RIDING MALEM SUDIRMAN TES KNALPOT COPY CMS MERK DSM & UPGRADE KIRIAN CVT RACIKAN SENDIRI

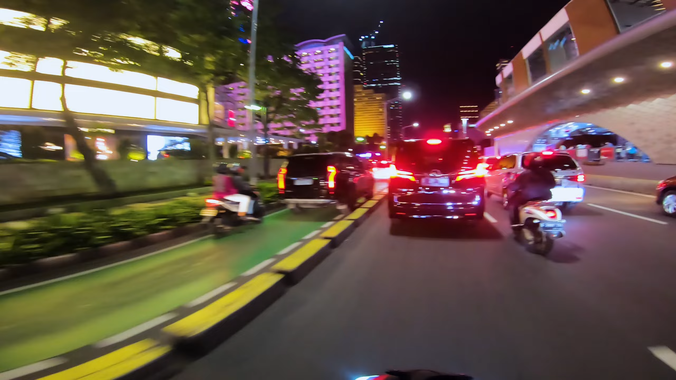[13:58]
ya kan tapi kalau enggak ya udah kita cari jalan lain aja beginilah
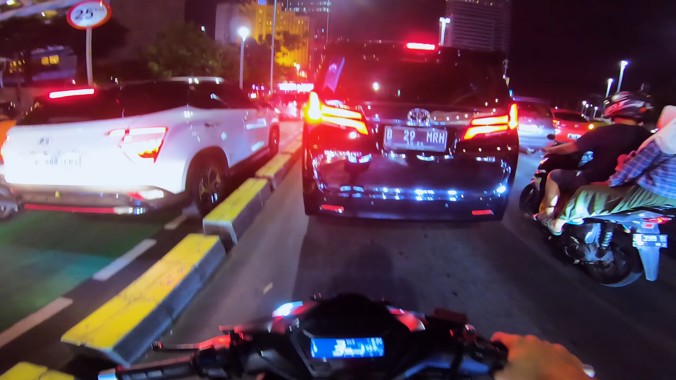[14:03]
kalau ha ini kalau udah sampai Hai udah semeraut semeraut semeraut motor-motornya
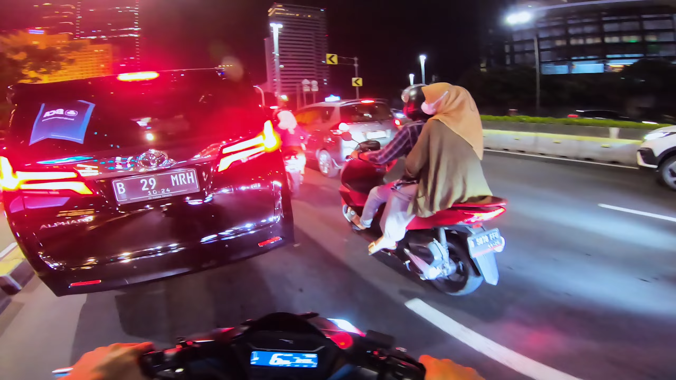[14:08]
dan kita nggak usah nggak usah ngebut-ngebut belakang santai aja yang penting bisa jalan
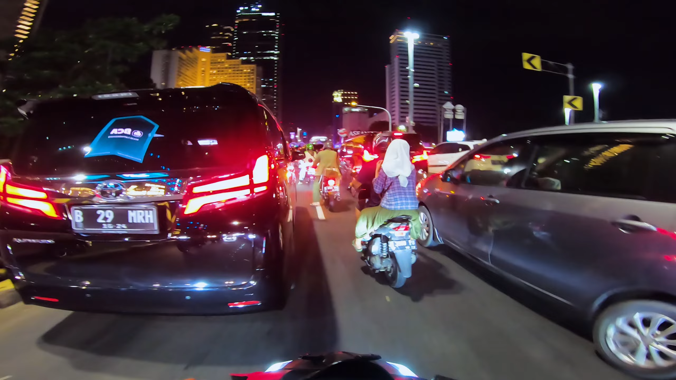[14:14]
ikan ini pei sih kayak ini tempat sport-spot orang ngambil foto ya
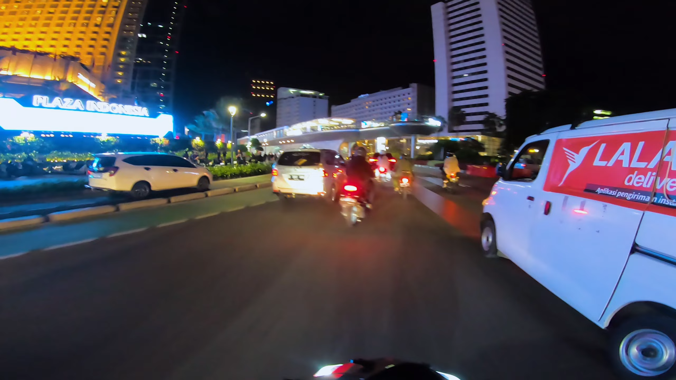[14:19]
kan sabi sama yang di atas nih haltanya juga banyak biasanya ada orang ngambil foto ambil konten disitu tuh ada yang berhenti bikin konten kayak macem lah kalau lurus kita bisa ke langsung ke
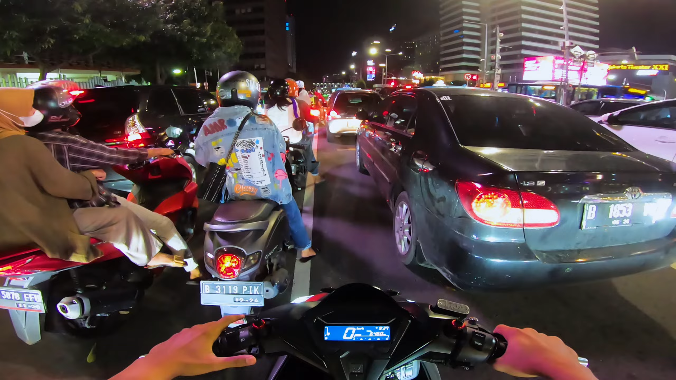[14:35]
monas tapi apakah kita ke monas pasti ya soalnya ada lurus ya kan dan dan hari ini cuacanya untungnya cerah mendukung lah ya kan enggak enggak ini enggak hujan enggak grimis
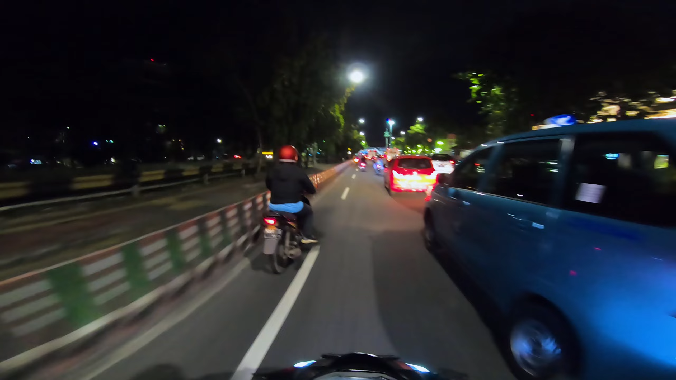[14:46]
gak mendung cerah pokoknya belum puasa nih cerah siang harinya pun cerah mantap lah istighlal rame nih malam ini nih banyak orang yang yang trawek disini terus sebanyak juga tuh yang UMKM UMKM juga